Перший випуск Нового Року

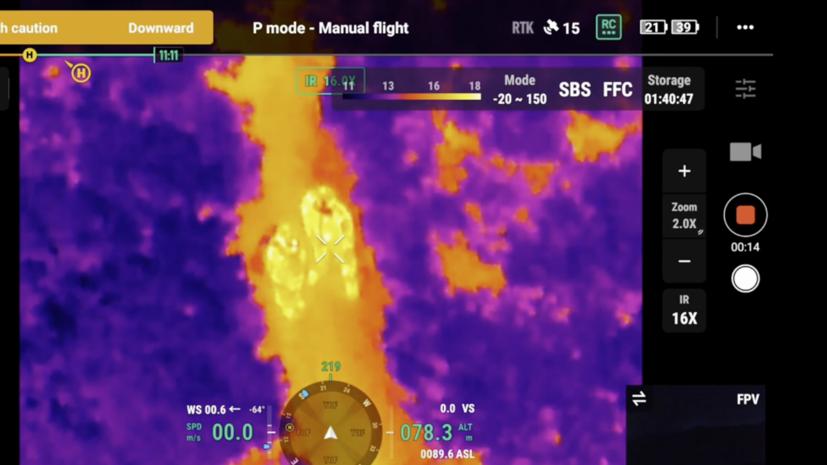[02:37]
От вона так чіпляється до біцпілотника чудово, в мирний час вона шукала людей, що там в горах заблукали, а зараз ви розумієте, кого шукає, так?
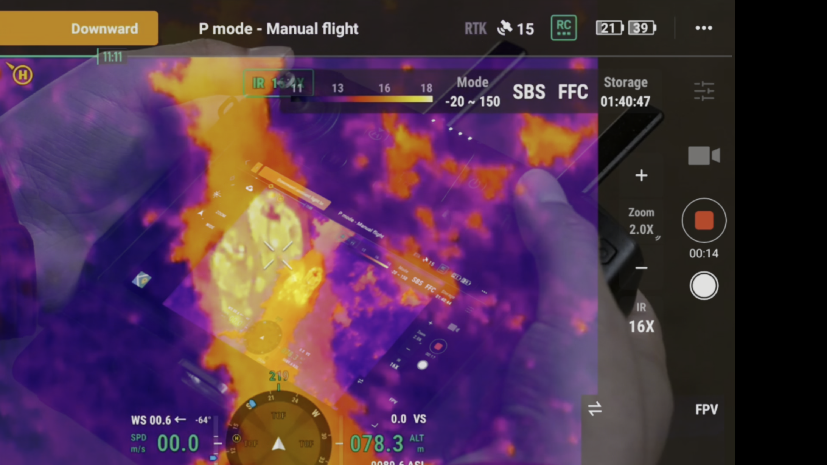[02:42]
Вона шукає свинособак на передовій, це така аеророзвідка наших Збройних сил,